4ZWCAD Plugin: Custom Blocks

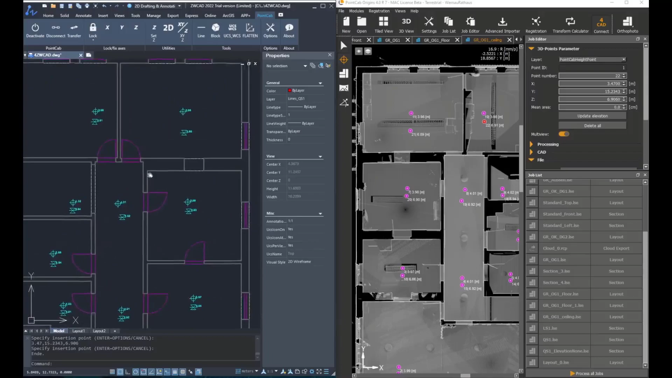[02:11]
This can be then manually edited such as moving, rotating or translating. There is also a specific tool for that in the block tool itself.
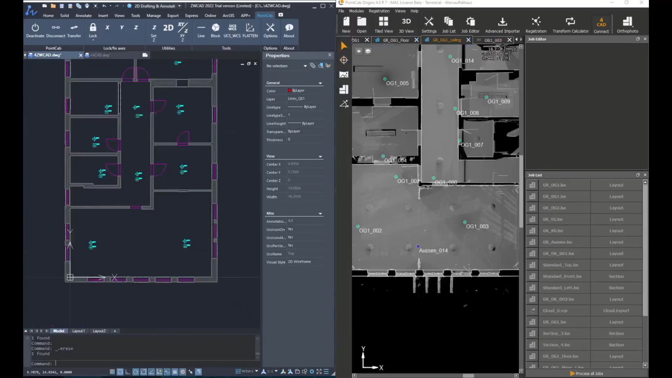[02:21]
But before going to that, we would like to add some blocks that are actually aligned to a line. In order to do that, we are going to open a panorama view where there are multiple windows as you can see and we want to add the height of the windowsill.